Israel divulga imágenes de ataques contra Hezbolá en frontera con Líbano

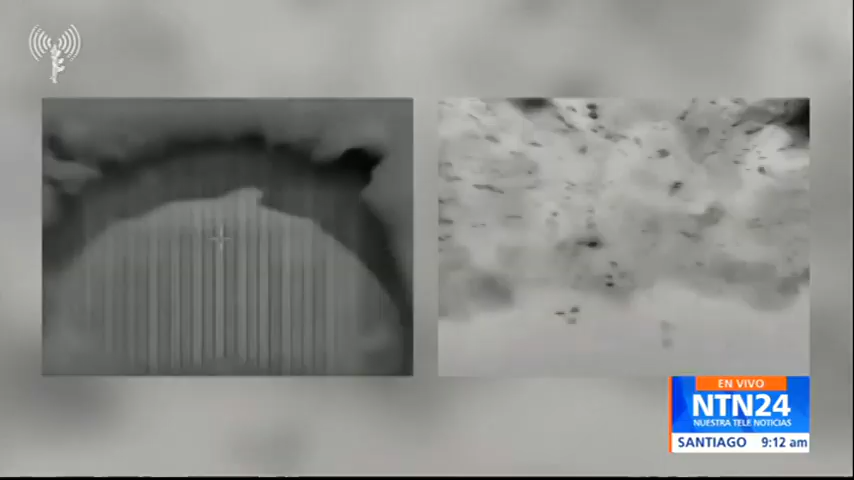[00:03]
Las fuerzas de defensa de Israel difundieron imágenes de ataques contra objetivos de Hezbollah e instalaciones militares en el Líbano.